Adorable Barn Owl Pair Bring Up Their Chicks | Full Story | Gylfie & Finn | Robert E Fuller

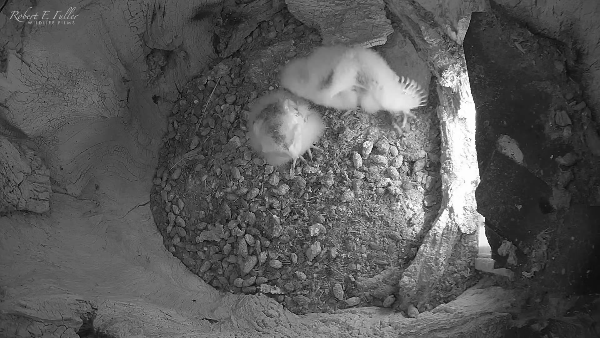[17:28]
Sister nutmeg is ensuring he's eaten enough food, which is behaviour I've rarely seen before. She even passes in the mouse.
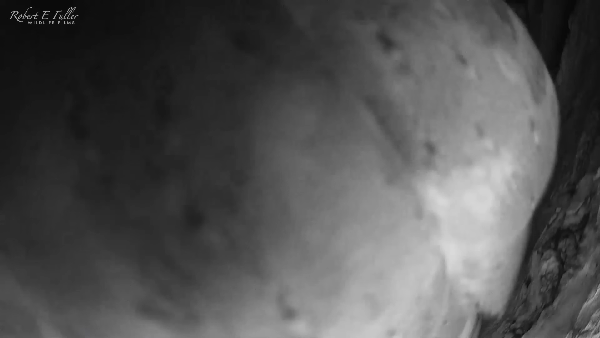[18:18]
It's a tight squeeze, but they soon look settled there.
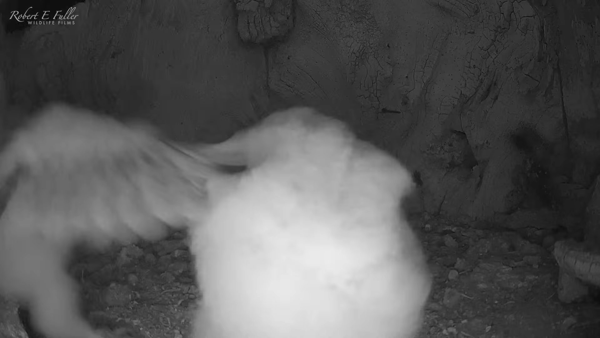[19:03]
Today is not the day, and she returns to her brother's side.
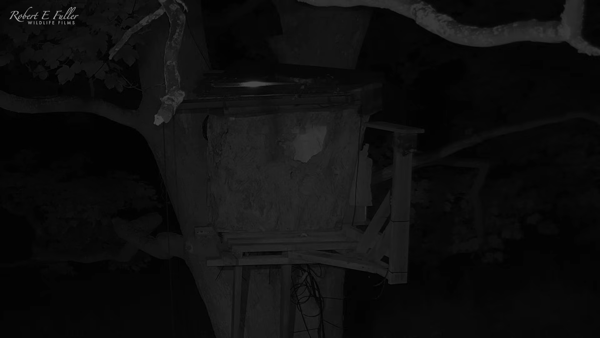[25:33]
Later that night, she returns to the nest, landing on the roof, before hopping inside. Barn owl fledglings often return to the nest for shelter and to get food from their parents, which is a good idea, especially when there's aggressive tawny owls around. For the next few days, Nutmeg is still hanging around the nest.
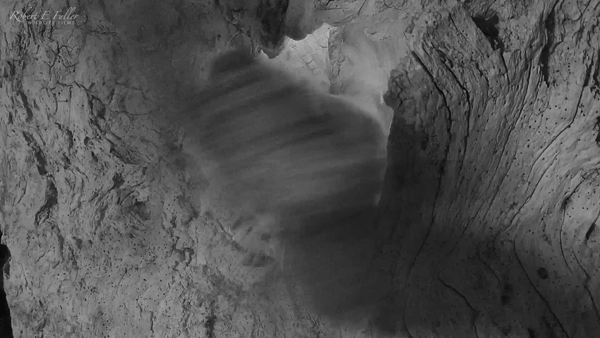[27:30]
Then a tawny swoops past, knocking time backwards.
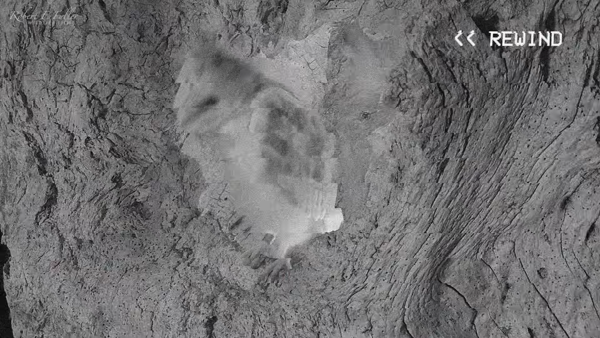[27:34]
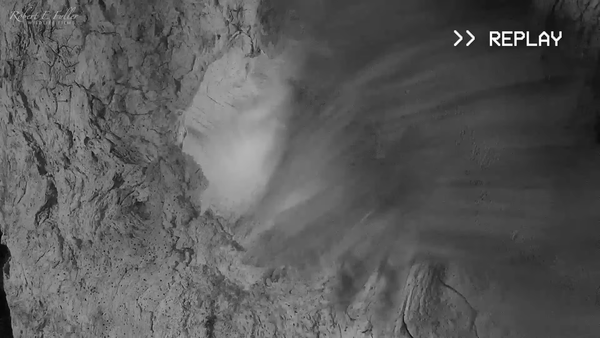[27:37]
After that, he decides to leave fledging for another night.
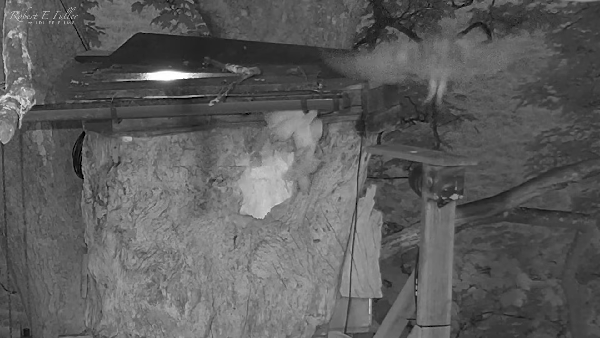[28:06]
He tries. But he's not quite ready yet.